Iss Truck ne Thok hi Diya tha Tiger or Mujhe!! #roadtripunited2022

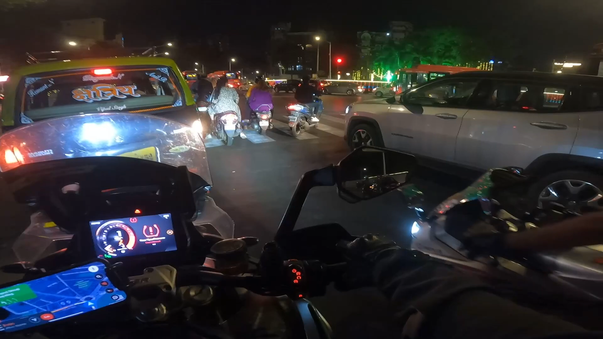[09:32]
ये मुंबई, ये मुंबई आ गए बाबा, ये पैसा डबल करेंगे किस दिन में।
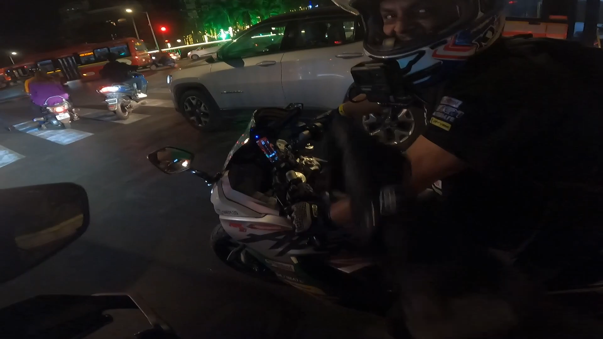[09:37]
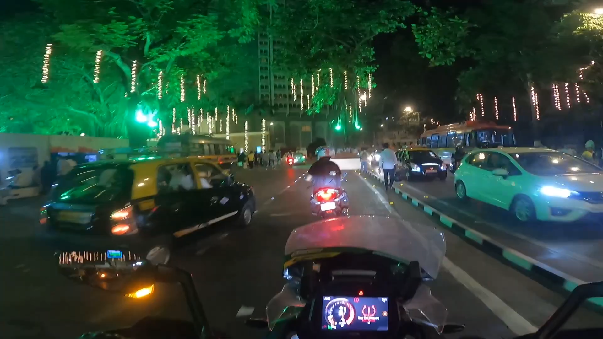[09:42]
और ये आ गया हमारा ताज, इंडिया का सबसे पहला ताज, लॉजिकली भी।
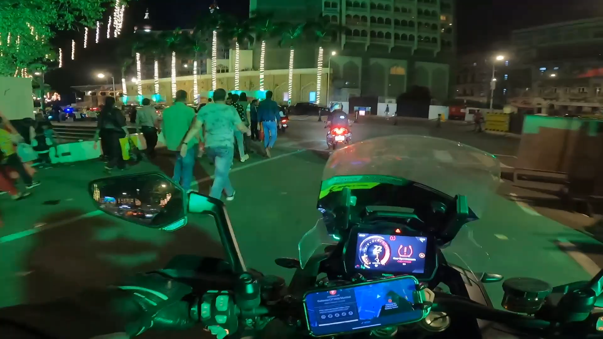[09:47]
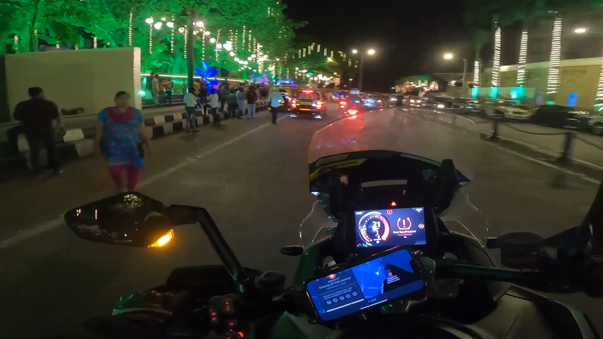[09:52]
भैया बहुत ज्यादा ट्रैफिक है और झाकड़ी, ओ ताज आ गया गाइस। मुझे ताज में रुकवा दो यार, कोई कंपनी स्पॉन्सर कर दो यार,
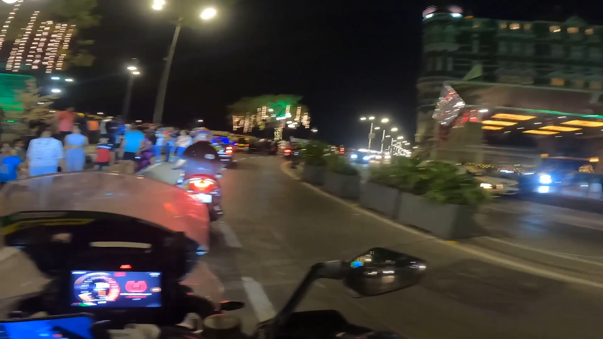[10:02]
यहाँ तो शूट नहीं हो सकता, ताज के आगे तो फिर भी कर दें।